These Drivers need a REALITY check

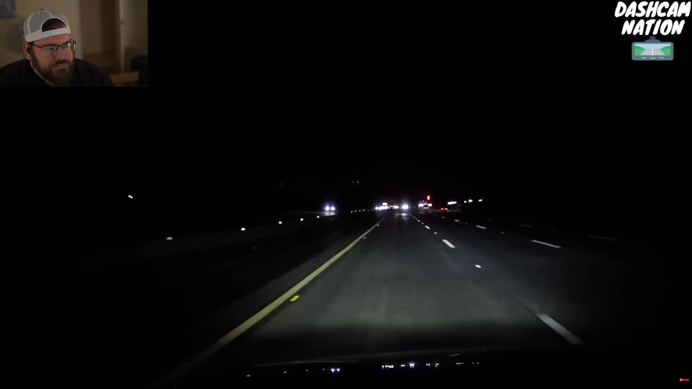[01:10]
wait what the heck dude falling asleep it almost looked like dude fell asleep yep that's exactly what it is yeah i say dude looked like he was asleep been there done that before
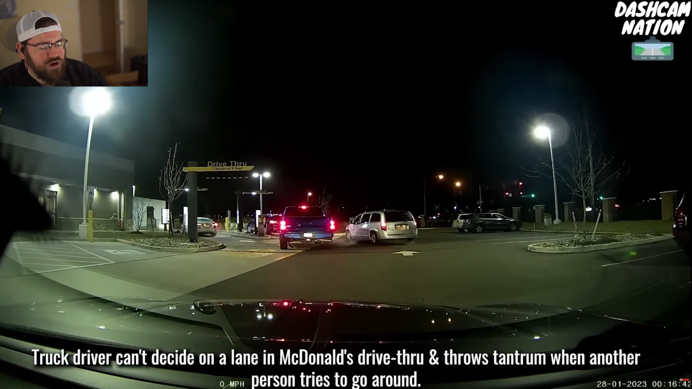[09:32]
drive-thru lane we arguing over a mcdonald's drive-thru lane that is like that is top tier fucking florida shit right there oh my god they're getting
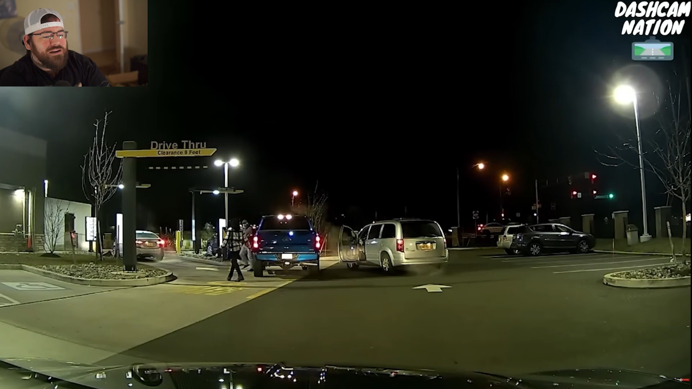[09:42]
out now yelling at each other over a goddamn drive-thru lane you can't dude you cannot make you can't make this shit up arguing over a fucking mcdonald's drive-thru lane now this guy get there's a third guy get what the hell what is going on here what is going on here anybody else want to get out god damn man i ain't know no mcdonald's is this damn good it ain't worth the fucking trouble dude like i know the blue truck looks like he can pull over but holy shit i